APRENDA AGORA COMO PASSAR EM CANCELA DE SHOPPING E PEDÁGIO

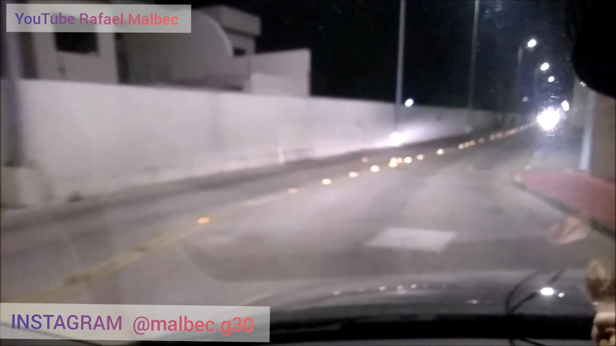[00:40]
Se aproximar ali para colocar o ticket no sistema ali
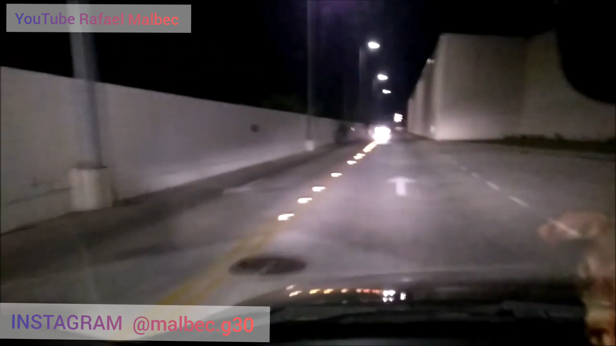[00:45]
de alavanca ali para liberar a portaria para você entrar ou sair do Shopping.
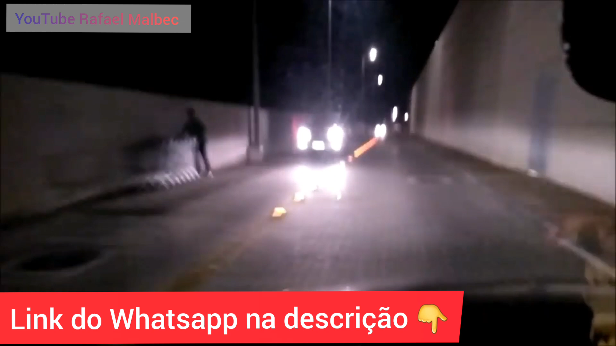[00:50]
Eu botei a câmera nesse ângulo aí para vocês terem uma noção básica de espaço. Vocês têm que levar em consideração o tamanho do carro pelo retrovisor do veículo. Se você levar isso em consideração, vai ficar fácil de você entender como você vai fazer para poder sair com o veículo.
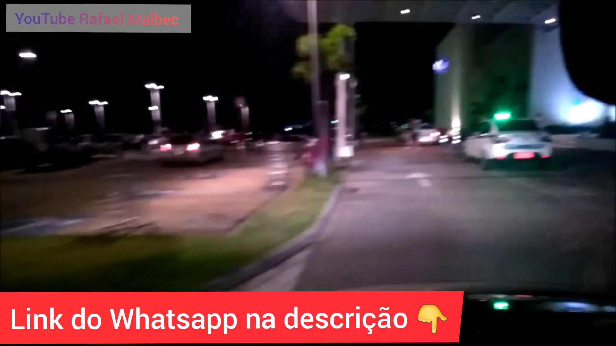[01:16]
Além do mais, você também pode se levantar um pouquinho,
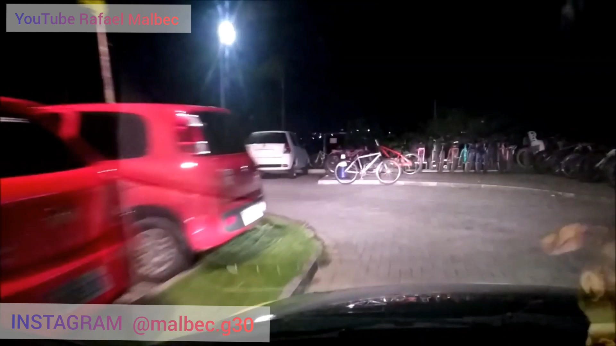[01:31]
Essa noção de espaço é com o tempo. Ela não vem do dia para a noite. Só com o tempo que você vai ter essa noção de espaço no tamanho do carro.
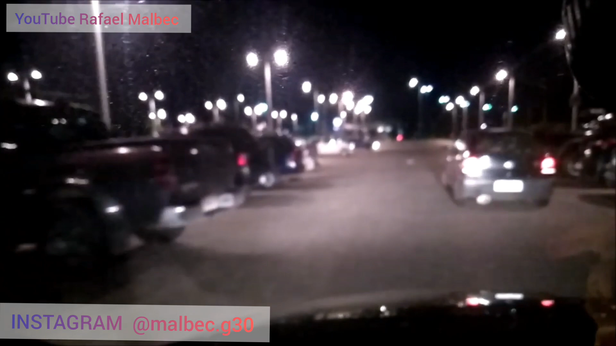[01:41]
Ao se aproximar aqui, galera, da cancela, não precisa de você usar o acelerador.
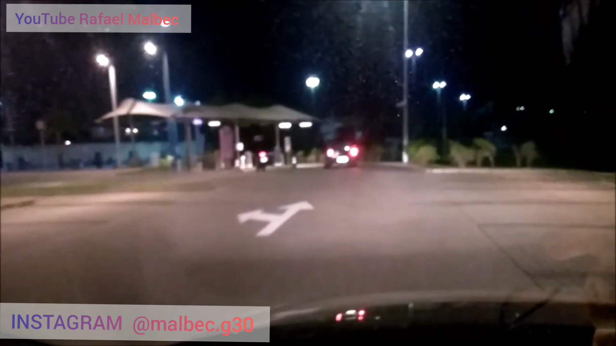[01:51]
Pode deixar o carro andar sozinho, que o carro vai conseguir andar normal. Tá bom? Não precisa se desesperar. O carro da frente passou.